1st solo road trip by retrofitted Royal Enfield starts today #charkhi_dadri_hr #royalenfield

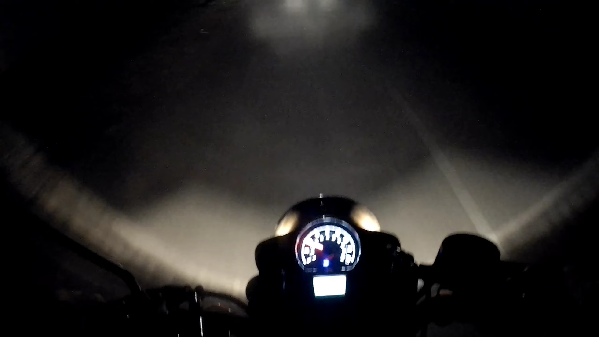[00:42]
तो बोले संकर बगवान की जय आ चुके हम अब अपने घर से निकल के रोड की तरफ और जैसा कि मैंने बताया आज हमारी रोड ट्रीप सुरू हो रही है तो चर्की रादरी से हम निकल ली हैं टाइम थोड़ा सा लग गया पोने
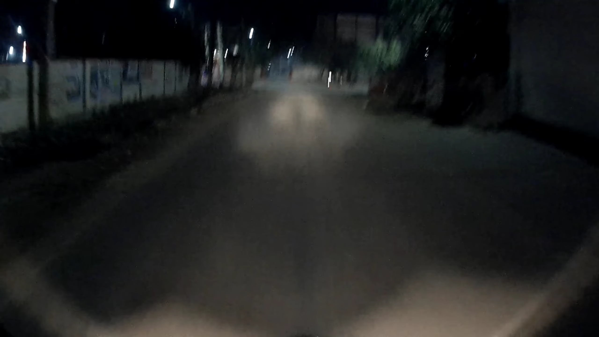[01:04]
पांच हो गए हैं अभी हम यहां से निकल र करेगा वह बड़ा ही चांदार रहने वाड़ा है आप देखोगे तो आपको भी काफी रोमांचित लगेगा और
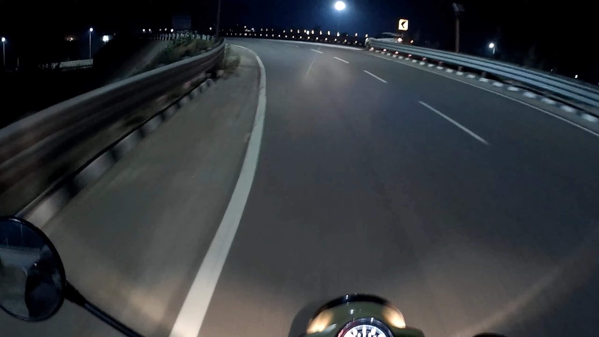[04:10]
तो बहीं पहुंच गए हम एक शांदार रोड पे इस रोड को देंके ब्रह्मन कर गया आपको ना दुबारा बात करने का भी बड़ा ही शांदार रोड है यार अब देखते हैं कहां तक चलेंगे इस रोड पे पहचान तो गए है योगे नाम मैं बताऊंगा नहीं कमेंट सेक्शन में बताऊं
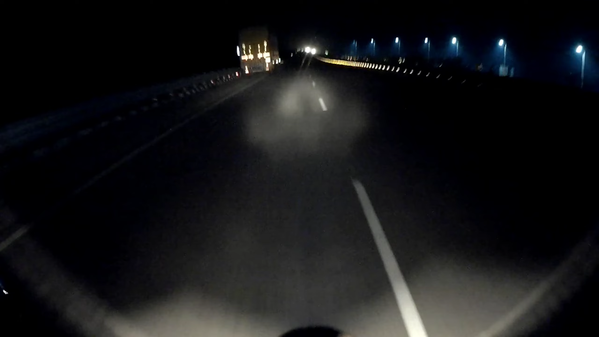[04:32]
कौन सा रोड है और कितना लंबा है और कितना डिस्टेंस है यहां से वेट कर रहा हूं मैं बताऊंगा